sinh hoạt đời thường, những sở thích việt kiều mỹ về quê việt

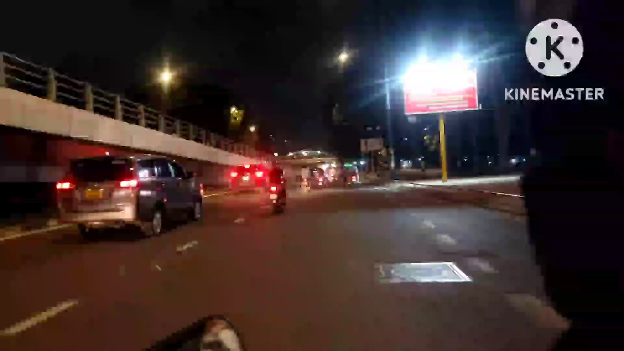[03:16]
À, đây là đường gì, phải biết giới thiệu đường gì. Hoàng Minh Giám.
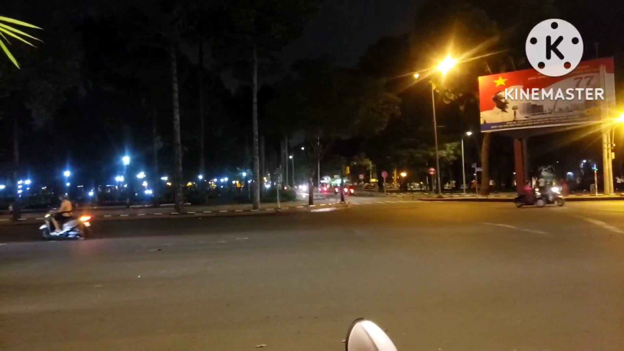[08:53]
Đường này là đường gì? Hoàng Minh Giám.
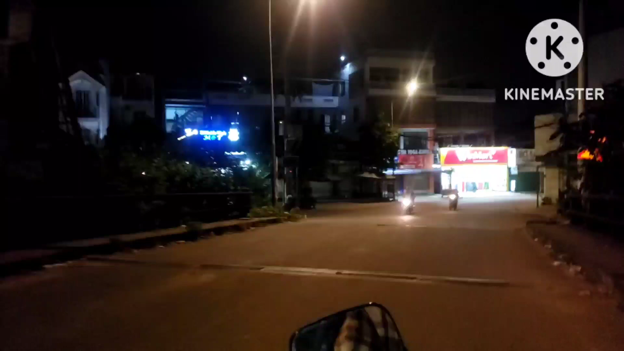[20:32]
Cầu này gọi là cầu đất sét. Ai dạ, đi nó dòng quá. Vinh Mót giờ cũng sẽ đóng cửa.
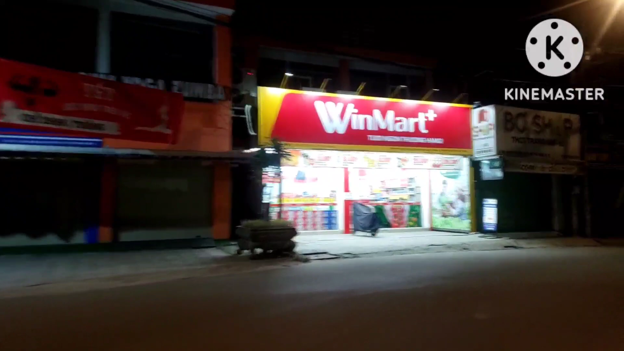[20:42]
Nói để đi Vinh Mót mà không rảnh rồi.
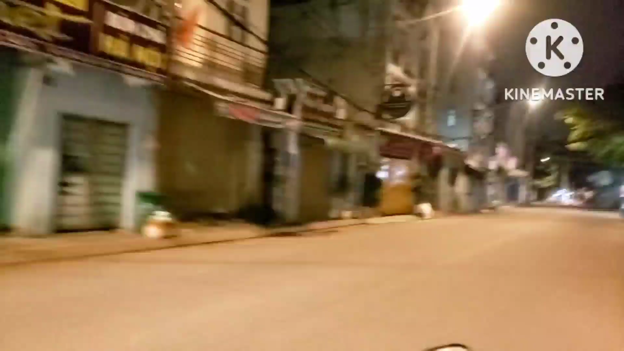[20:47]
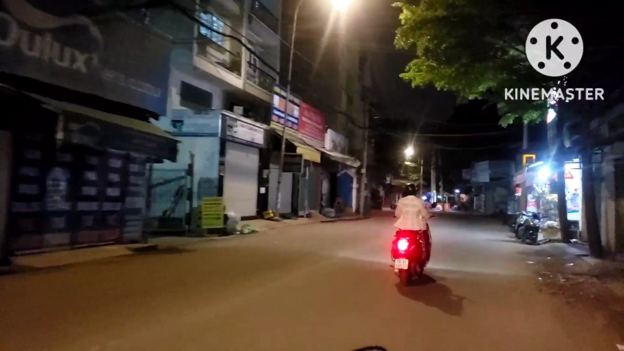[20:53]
Đường này là đường Vương Lai chạy dài An Phú Đông 09.